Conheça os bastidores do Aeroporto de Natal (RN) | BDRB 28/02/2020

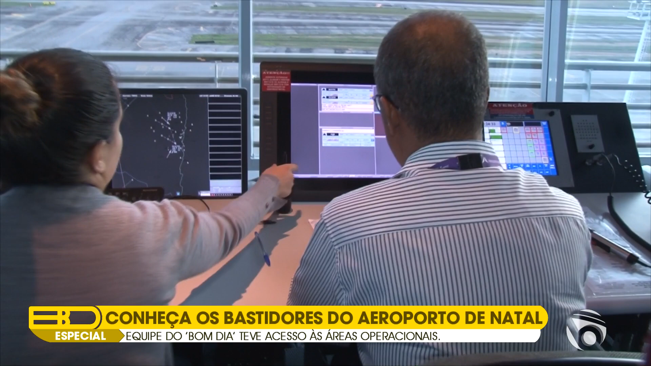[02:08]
É por meio desses microfones e telas que eles mantêm contato e acompanham todas as aeronaves dentro do espaço aéreo da região.
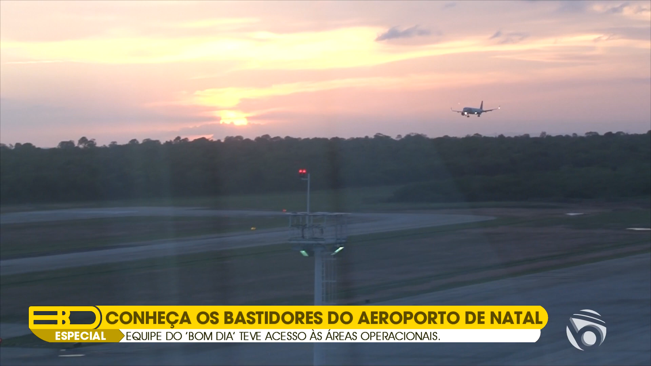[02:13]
Toda parte de gerenciamento da torre está pautada nesse equipamento aqui. Nele, eu recebo as mensagens de tráfegos.
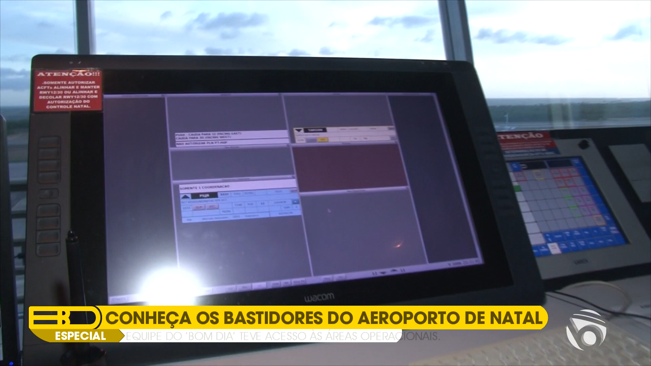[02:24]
Aeronaves que irão pousar e aeronaves que estão no pátio, que irão decolar.
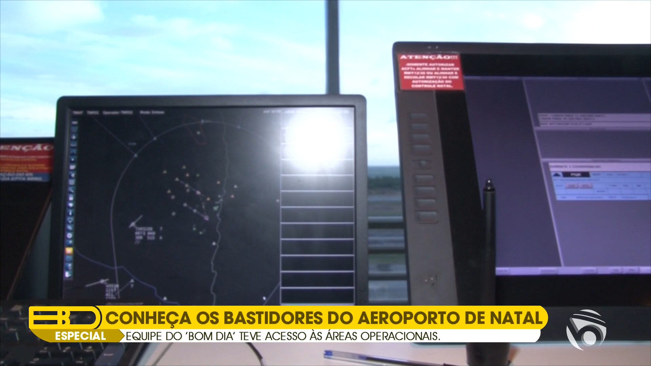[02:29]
A outra parte que nós temos aqui são as coordenações da torre de controle com o órgão que gerencia o espaço aéreo que está em torno aqui do aeródromo, que é o controle de aproximação.